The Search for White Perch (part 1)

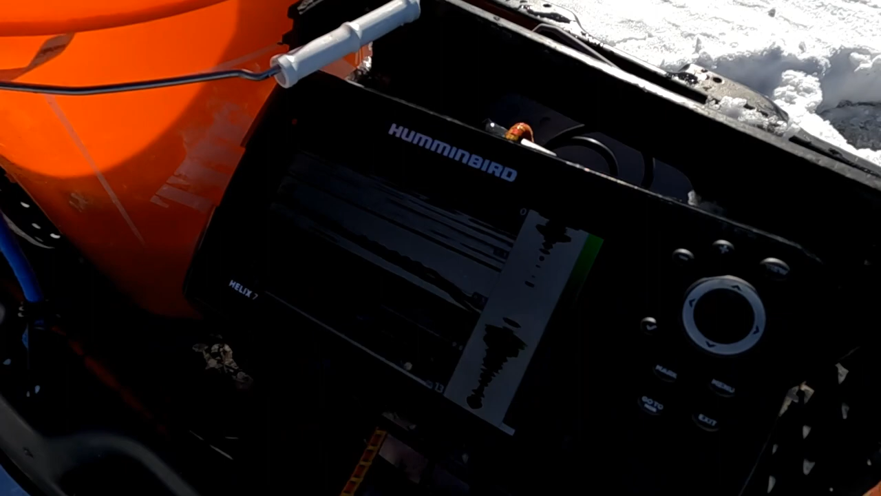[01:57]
He's looking at this readout here. And he's gone.
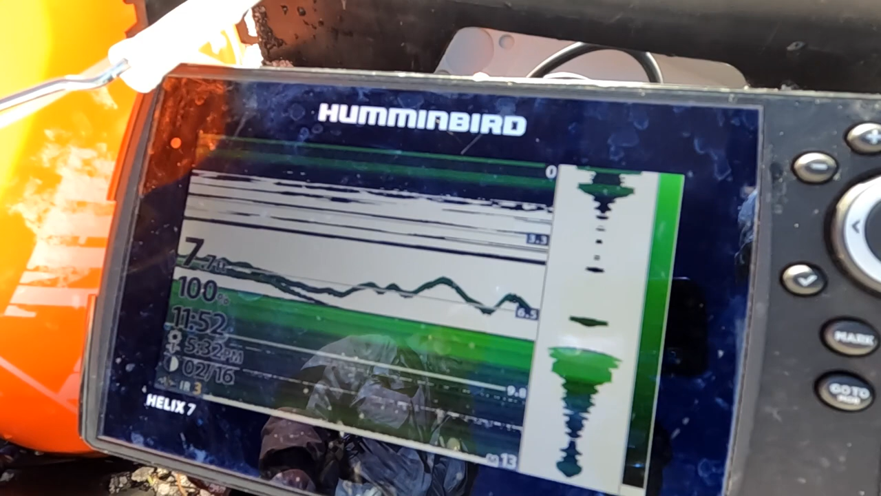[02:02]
And the line, the green at the bottom is the bottom. And the line above the green is his lure relative, you know, relative to the bottom.
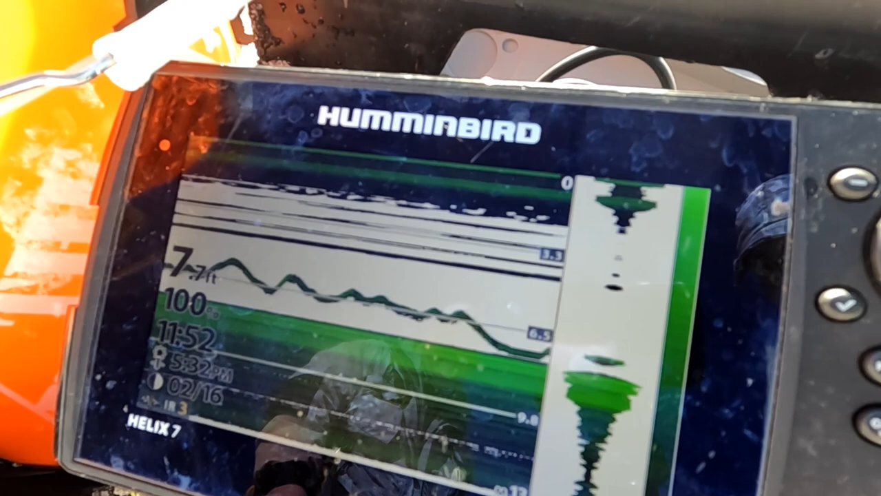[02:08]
He's bouncing it off the bottom there.
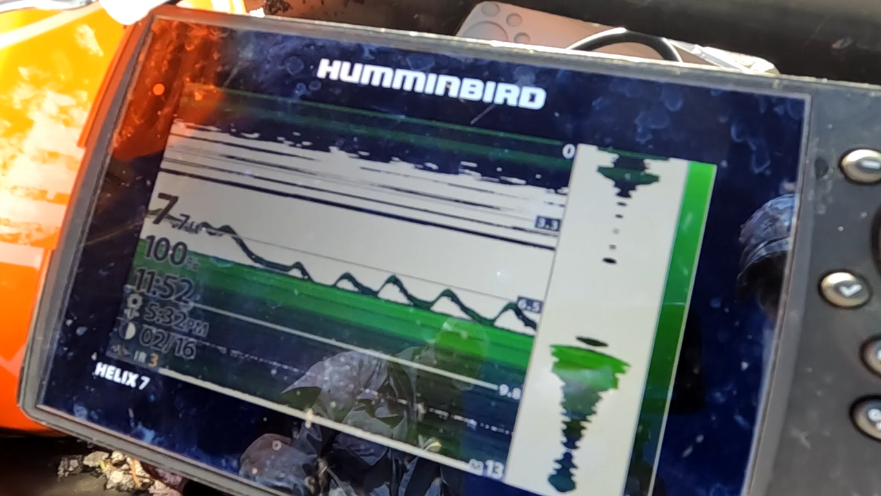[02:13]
You can see that trying to create a disturbance, trying to attract the attention of the fish. It's working great.
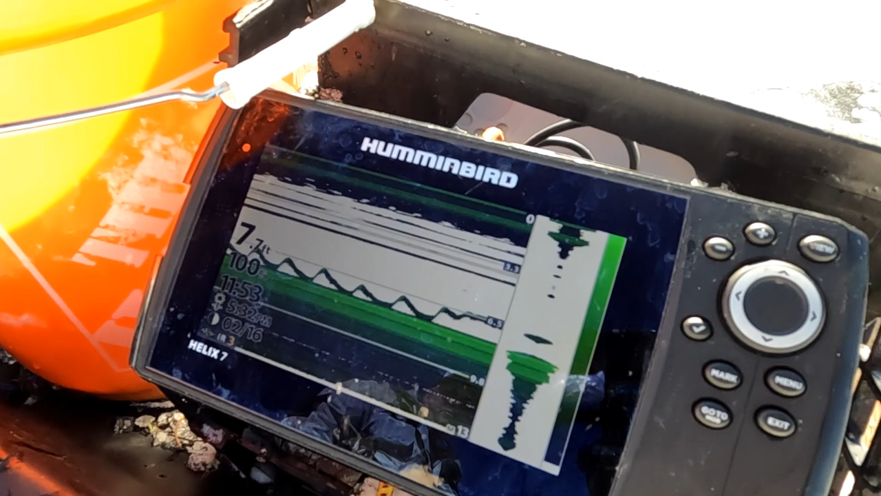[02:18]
They just won't bite. I haven't got any of that gear. I'm just going to hole over there.